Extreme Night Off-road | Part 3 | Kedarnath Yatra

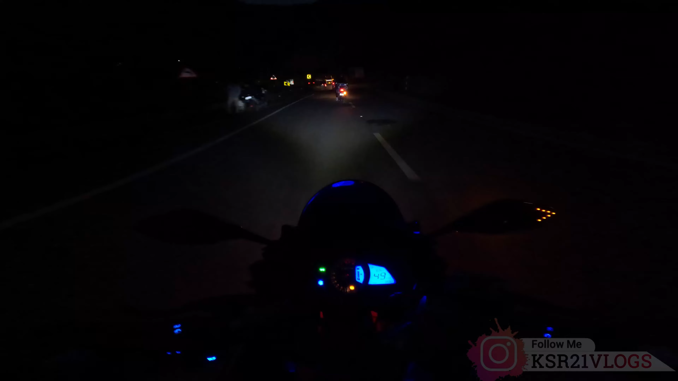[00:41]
अर जो सोचा था यार अंदेरा हो चुका है अगर ट्राफिक देखो
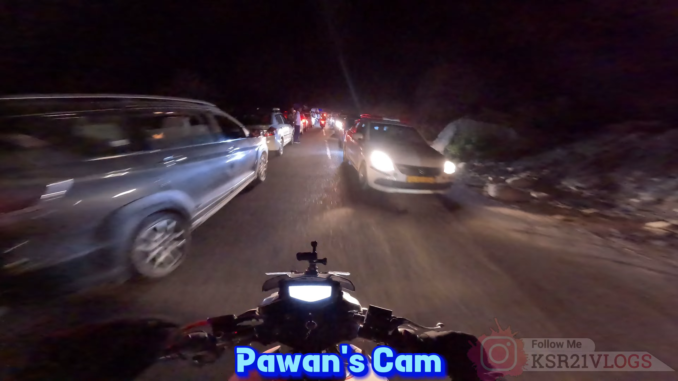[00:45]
यहां पर जाम है अगे बहुत जाम है
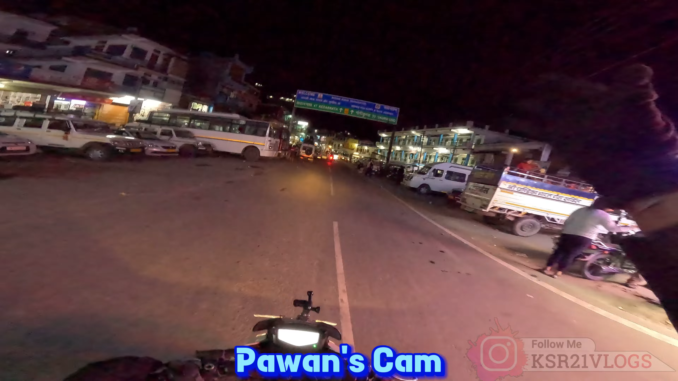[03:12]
हुआ देख लो भाई अगर बसे जो कार सा आते तो ऐसा जाम मिलता है बाइक फिर भी निकल रही है लोग बूल रहे रात-रात से ट्रैवल कर � आख यह पहुच नहीं पारे इत्ते
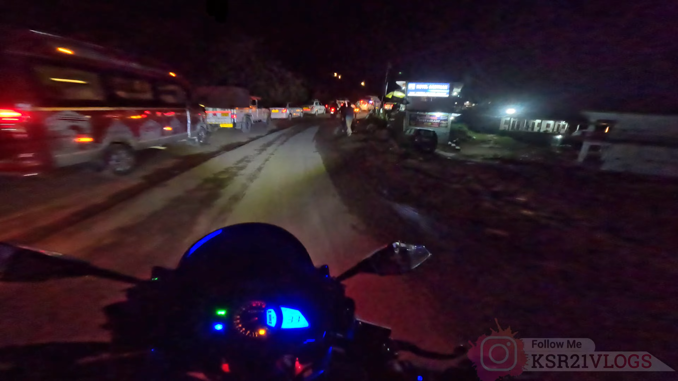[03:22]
बुरे हाल है और वैसे भी वीकेंड का वार आपको बताया था मैंने पहली ब्लॉक के शुरू में तो शुरुआ से जाम जाम खेल रहे हैं जाम जाम गाडी गाडी खेल ले हैं अब इस
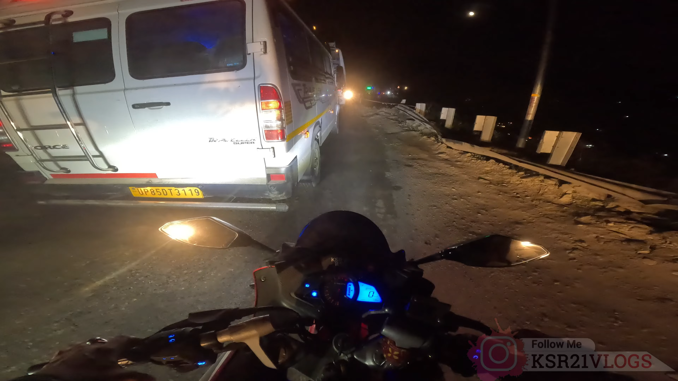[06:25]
कोई पायता नी जाम लगेगा अंदर ही कले वाई अंदर कले
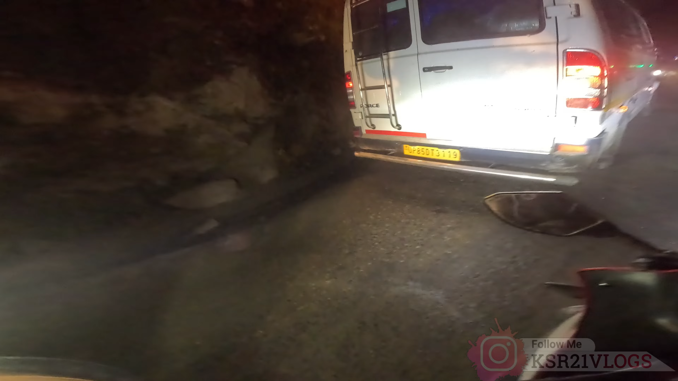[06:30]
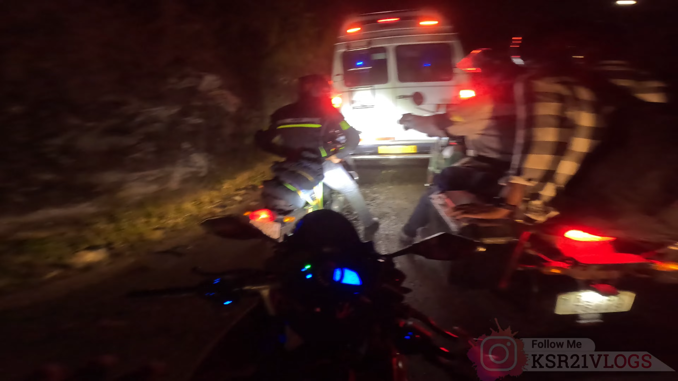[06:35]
जाम में भी रिस्क लेना अंदर लाग रखते हैं वनना है फिर पीछे बेज़ देंगे सोन प्रियाग यहां से 13 किलोमेटर
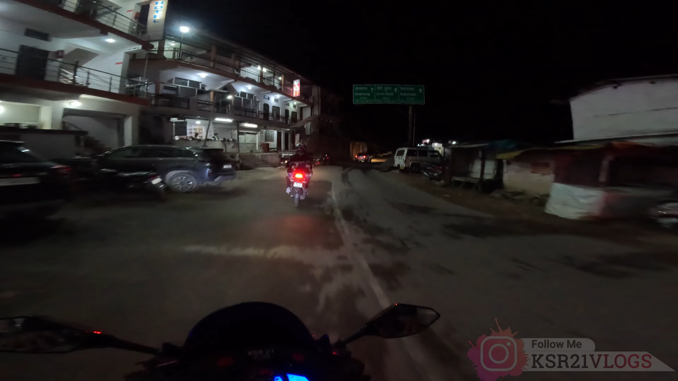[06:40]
और गौरी कुंड है उननेश और अभी बज रखे हैं देखो नो चोवालिस हो गया है